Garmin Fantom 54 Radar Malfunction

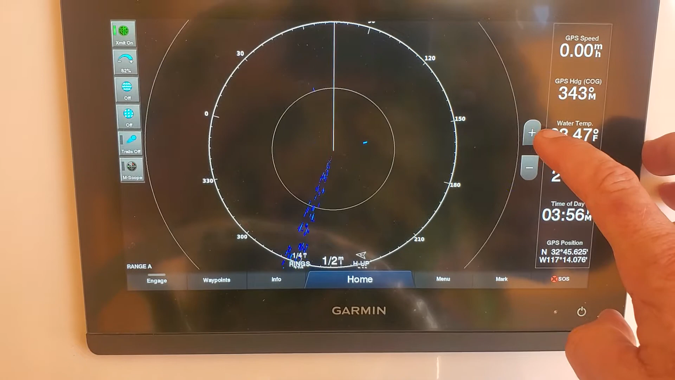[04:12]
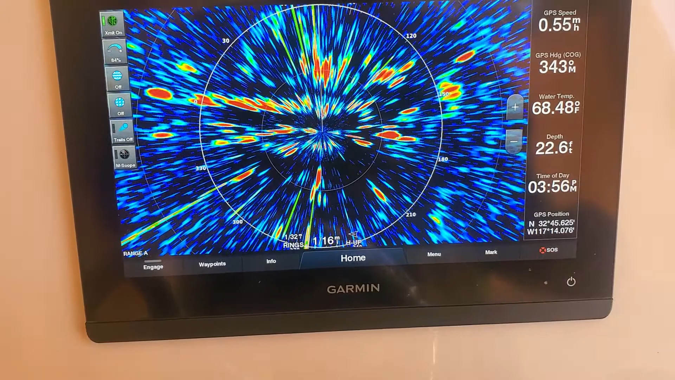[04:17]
and you can see i'm getting lots of clutter here because i've got all my filters off
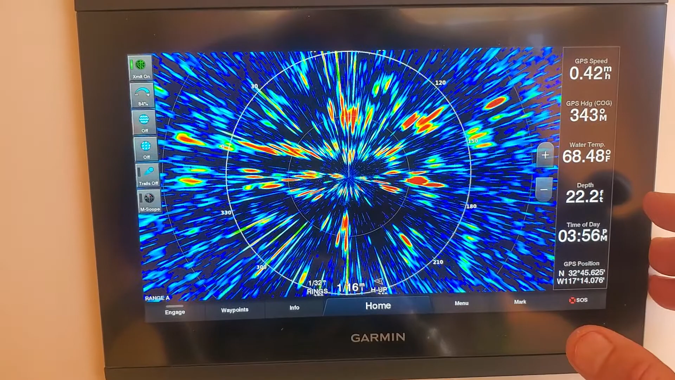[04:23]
okay but i'm not getting any marks yes it is they're open okay so let's go to overlay
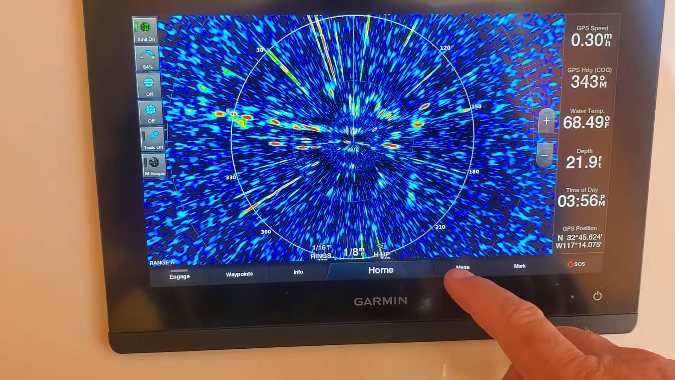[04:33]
i'm going to go home i'm going to go charts
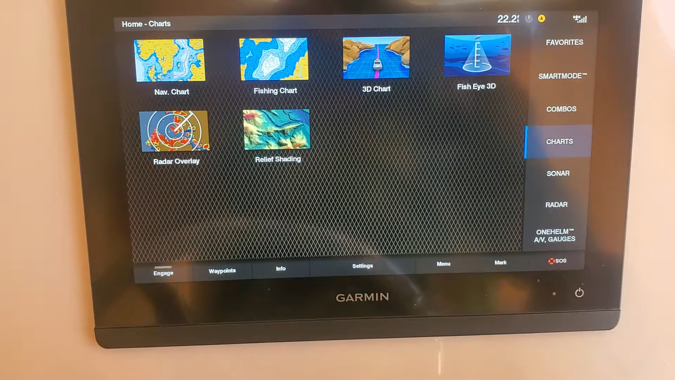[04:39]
i usually use the fishing chart and here you can see
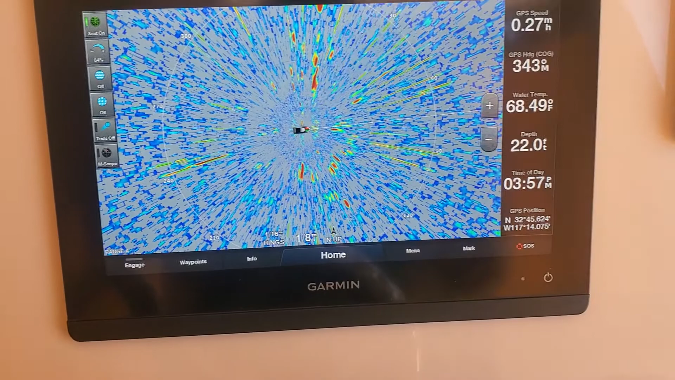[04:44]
that it's basic just basic chaos
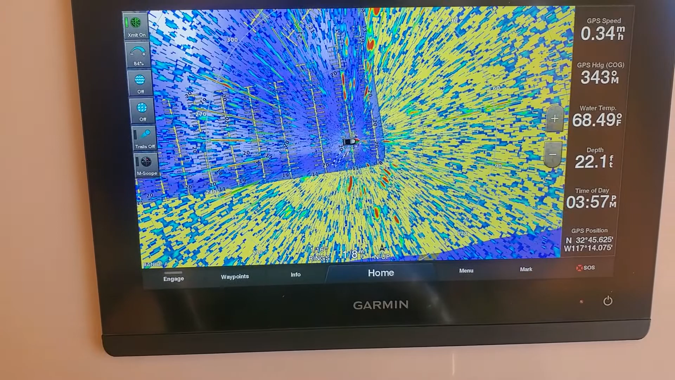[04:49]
i'm there should be i should be getting marking right here and this there's a building right
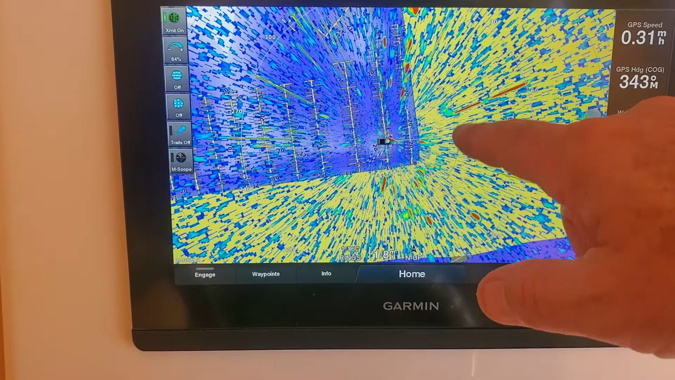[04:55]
here and it's not picking it up there's a building over here you can see kind of over this boat